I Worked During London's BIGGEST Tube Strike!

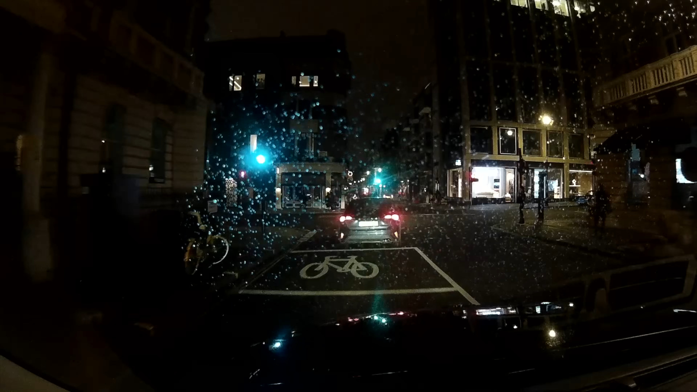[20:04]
And for this journey, I get to use one of my new favourite London streets, Gilbert Street.
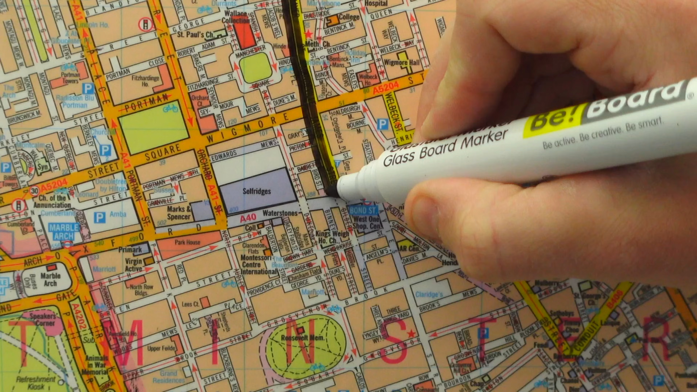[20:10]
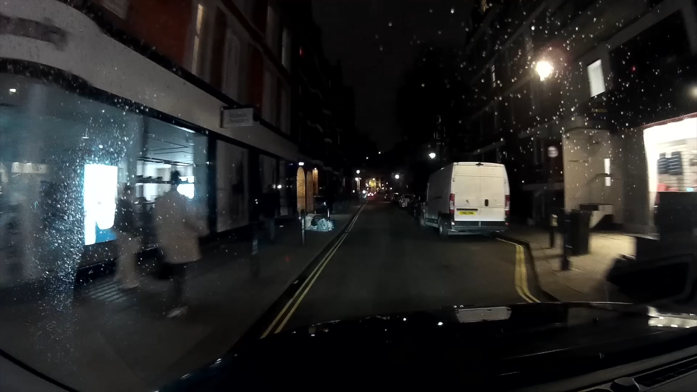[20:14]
I love this because it drops you so neatly into Mayfair without having to use Orchard Street by the food hall at Selfridges.
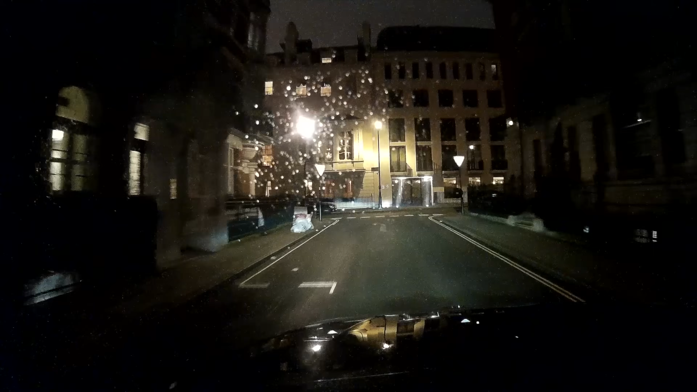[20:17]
And from there I'm straight into Grosvenor Square,
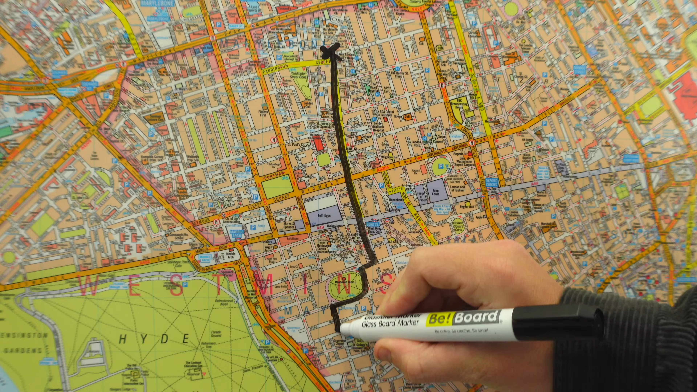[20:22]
left into South Audley Street, left into South Street, Forward Farm Street and there's the Punchbowl just on the left.
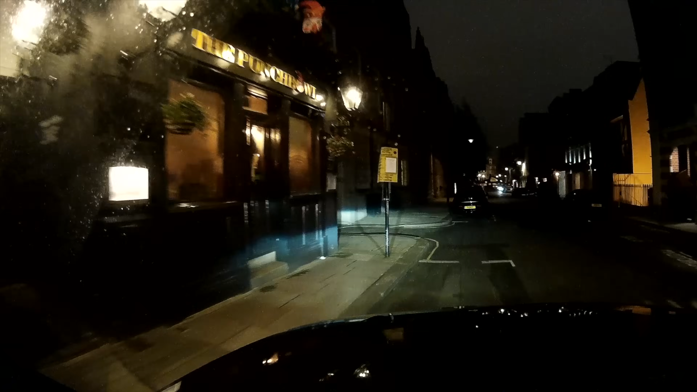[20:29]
I make my way into Barclays Square and manage to pick up this couple who want to go out east.
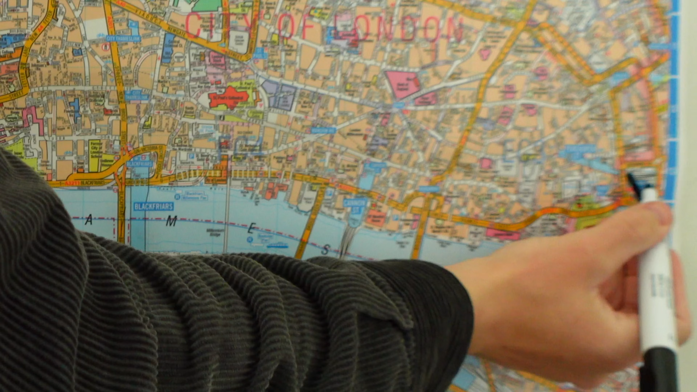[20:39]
They want Tower Gateway Station and presumably this is to pick up the DLR service as this is one of the only services that was running during this tube strike. This is one of those routes that comes to you quite easily and the trick to it is kind of to work it backwards. So to get to Tower Gateway Station, I need to get to Tower Hill, that's Bywood Street or Lower Thames Street.
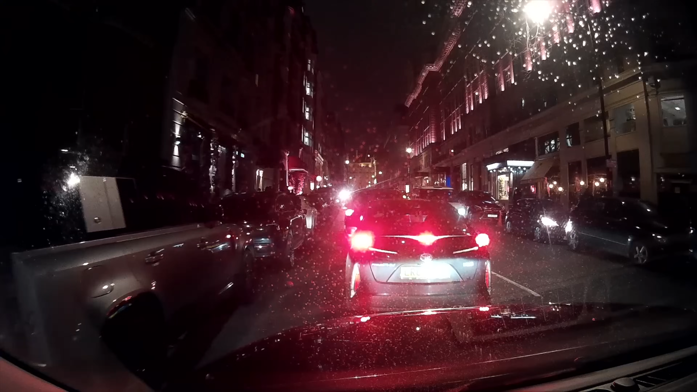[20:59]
So this is just a game of how quickly can I get these passengers down to the Victoria Embankment.
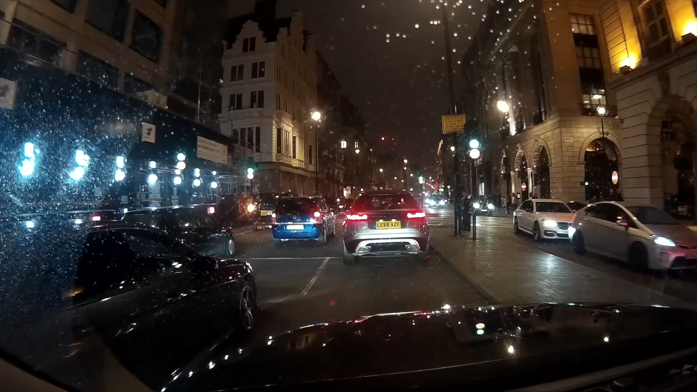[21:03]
Simple, right St. James's Street, left into Pall Mall,
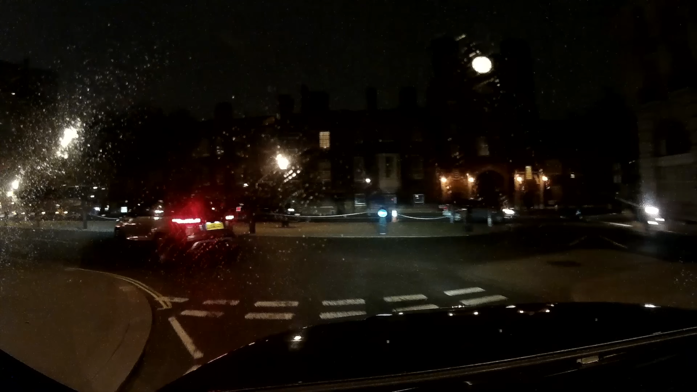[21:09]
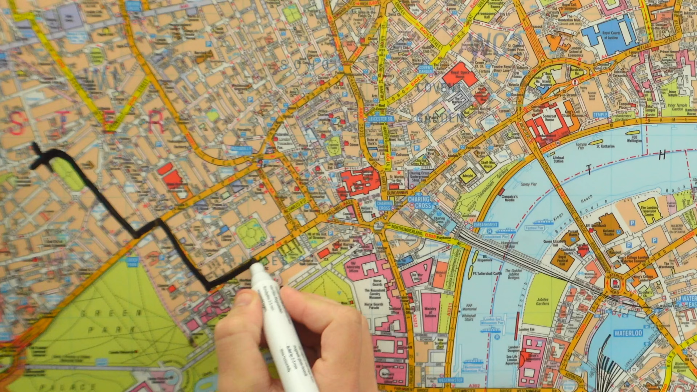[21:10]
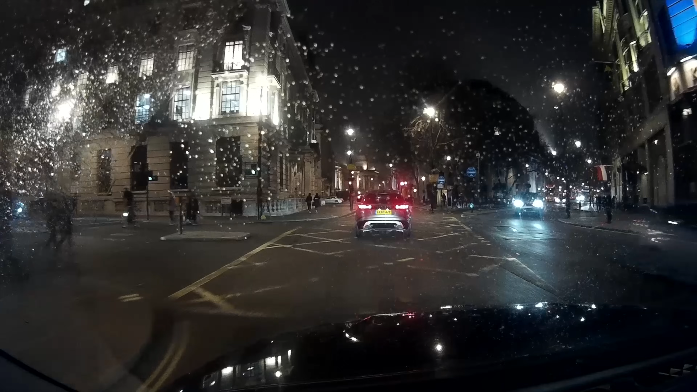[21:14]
go around Trafalgar Square, comply by King Charles I Island and leave by Northumberland Avenue. Now most of this route is pretty good but we do get stuck in a little bit of traffic on Northumberland
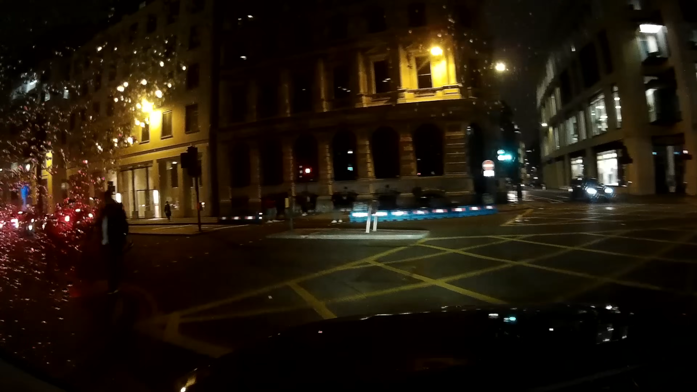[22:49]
They just want to be set on Tooley Street,
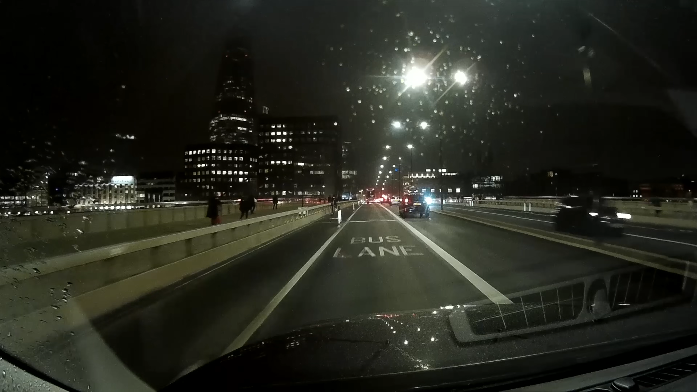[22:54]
so it's straight over London Bridge,
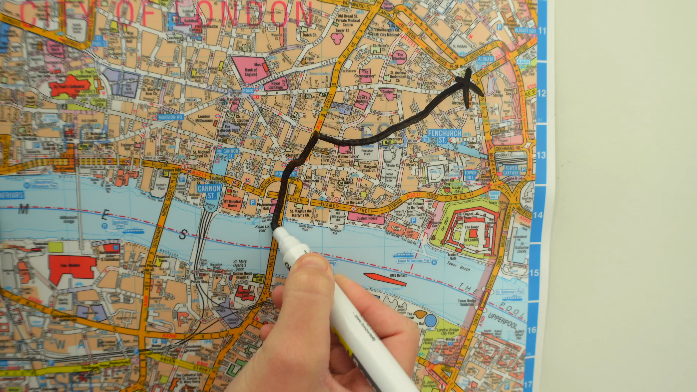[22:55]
turn left into Duke Street Hill,
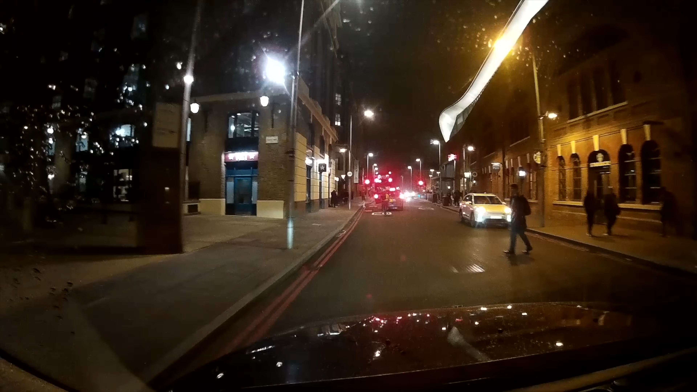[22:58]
forward Tooley Street and I set them safely on the north side of Tooley Street.
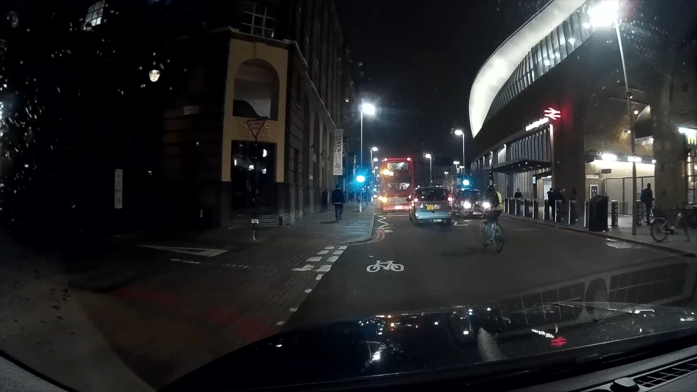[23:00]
I have a hunt around in the Suffolk area and it's not until I get over Waterloo Bridge where I get these two gents who want to go to the Park Plaza Albert Embankment.
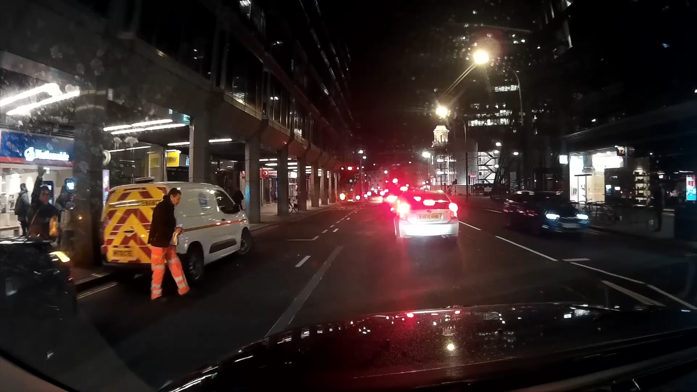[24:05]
Fully accepting the fact that I might not get another job on my way home, I head west on Victoria Street and almost out of nowhere this gentleman hails me down and wants to go to Summerstown.